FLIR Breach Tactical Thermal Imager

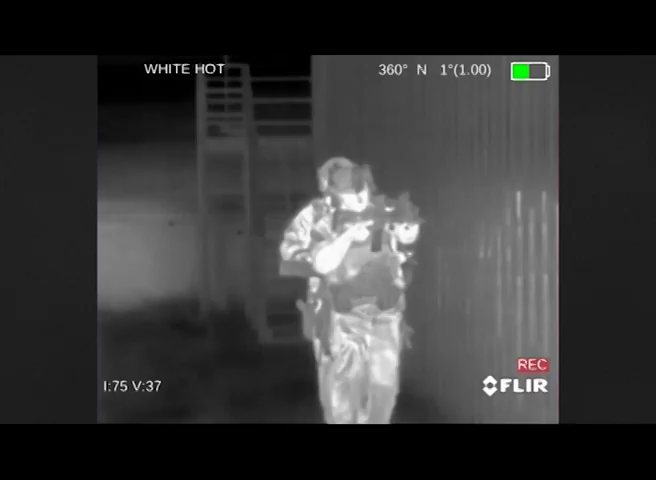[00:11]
Breach gives officers a tactical advantage by detecting heat signatures invisible to the human eye,
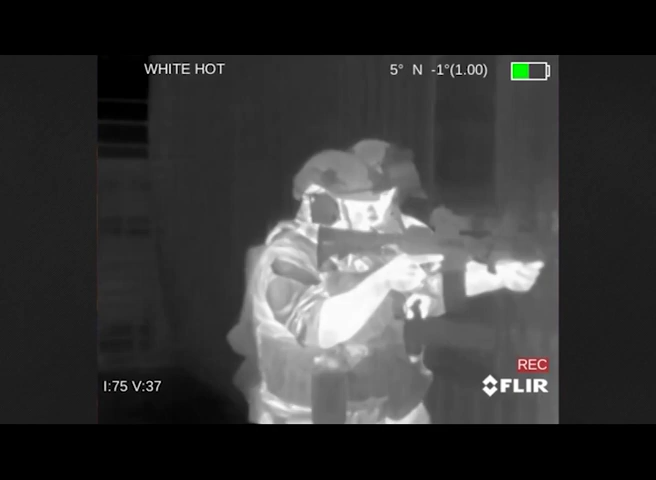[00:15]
regardless of lighting conditions.
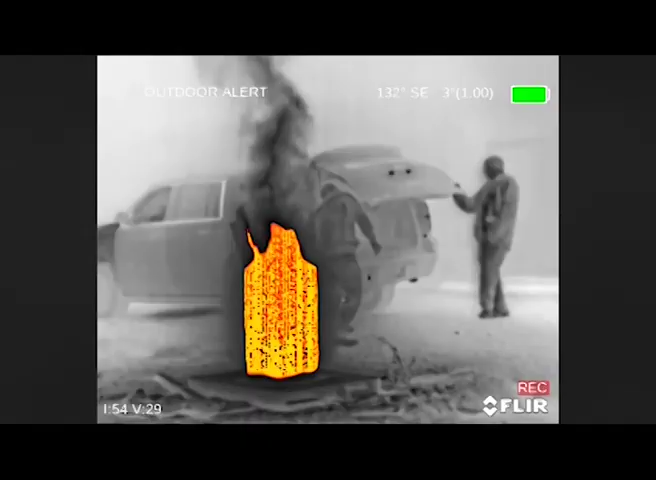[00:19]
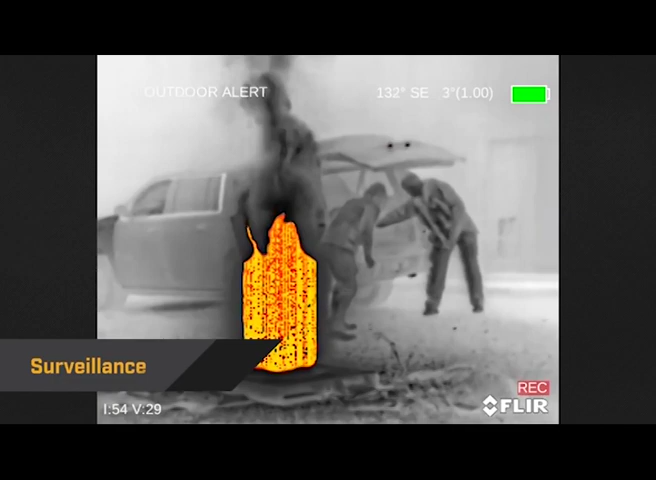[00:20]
It's the ideal tool for conducting surveillance, gathering evidence, or finding suspects in complete darkness.
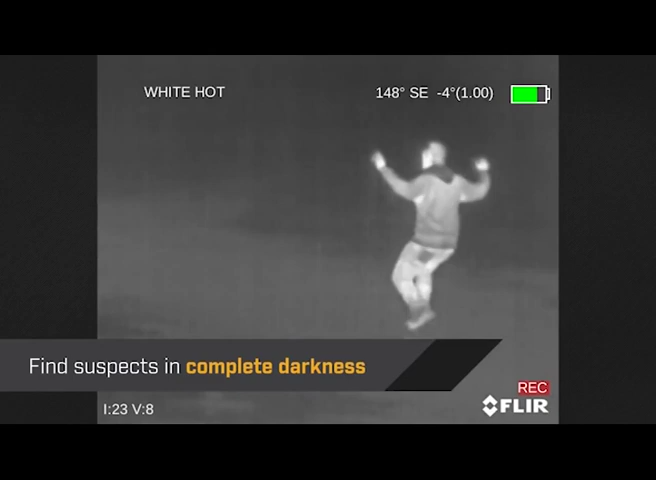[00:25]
Breach is also effective during daylight when suspects might try to blend into their surroundings or hide in the shadows.
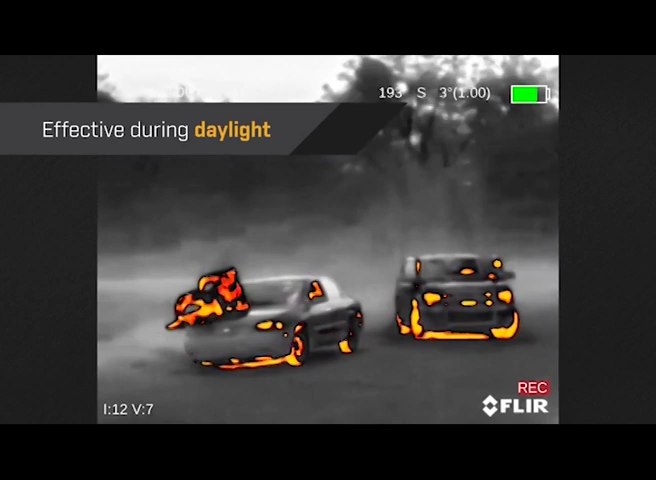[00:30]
With the onboard recording, officers can capture events in real-time with a single click.
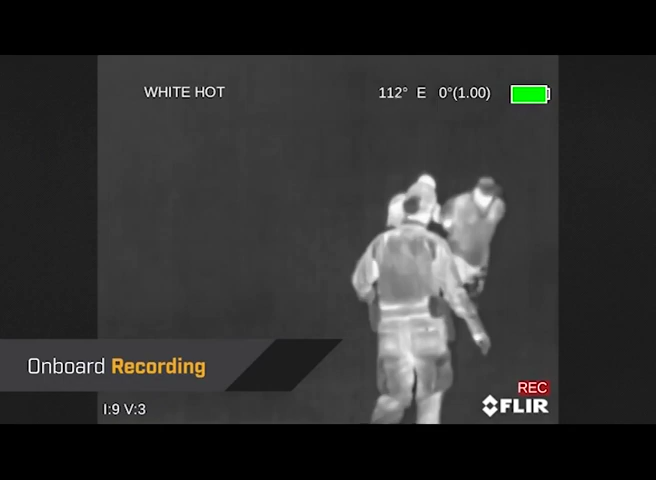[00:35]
Breach has a rugged design, but only weighs 7.5 ounces.